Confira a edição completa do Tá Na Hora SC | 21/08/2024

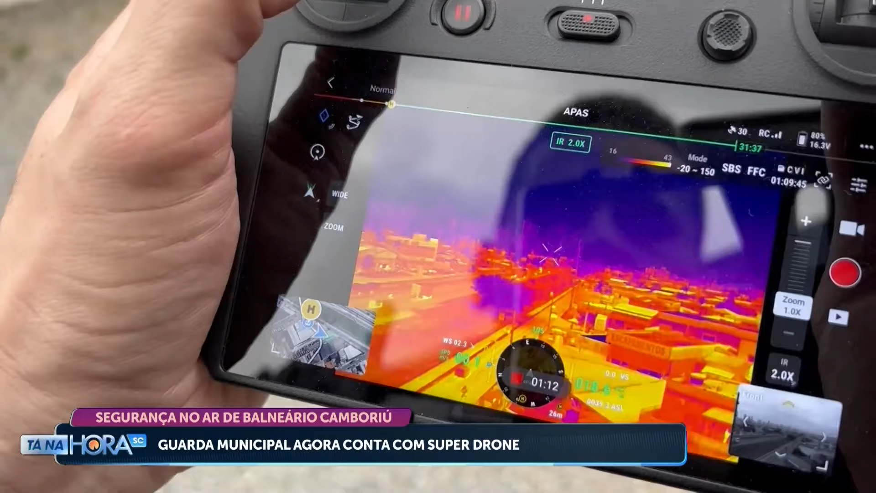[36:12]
Você passando o drone, nós conseguimos identificar através do calor. É um equipamento que consegue fazer levantamentos para que a gente lance as viaturas depois.
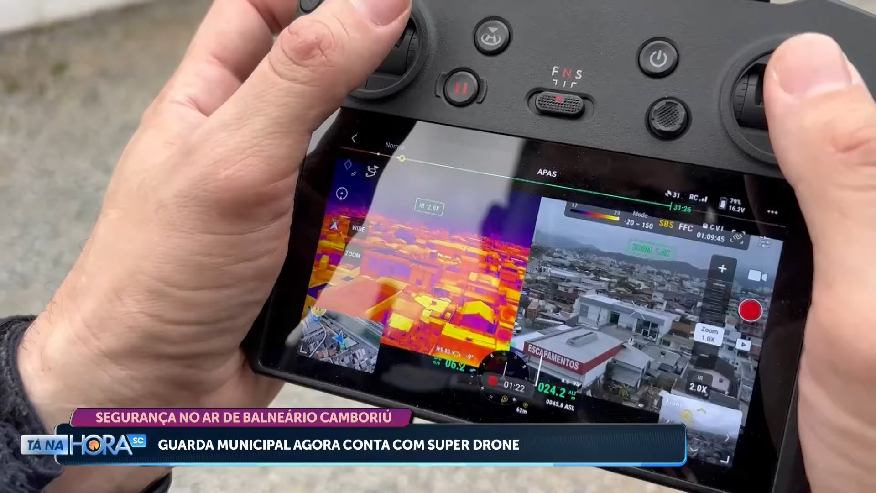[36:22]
Uma ferramenta de inteligência com
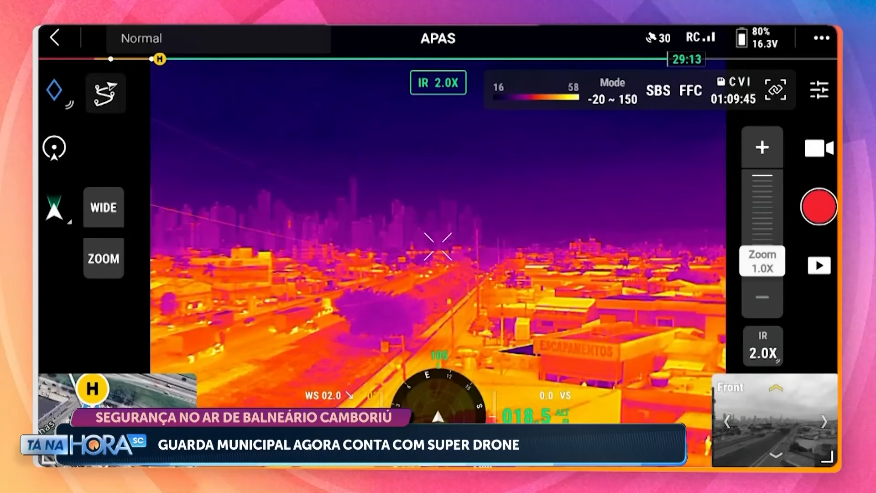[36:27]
grande potencial para nós trabalharmos em épocas de temporada.
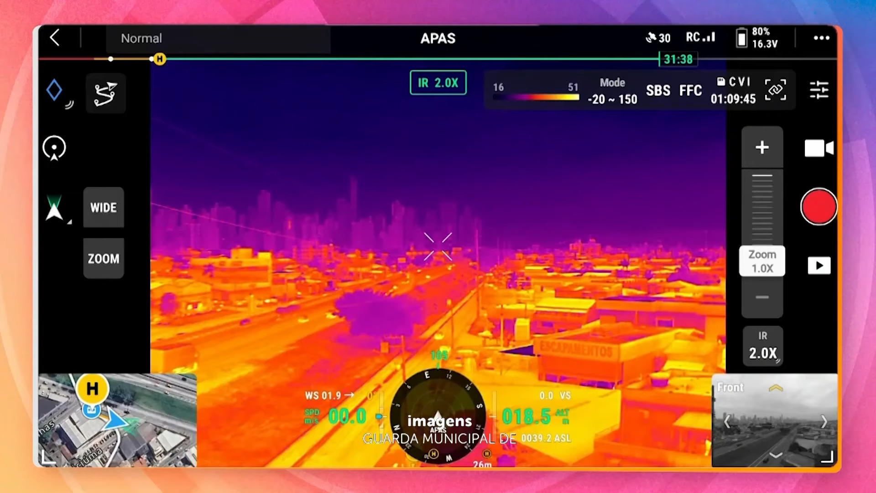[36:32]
É um equipamento que ele consegue ter um armazenamento de banco de dados.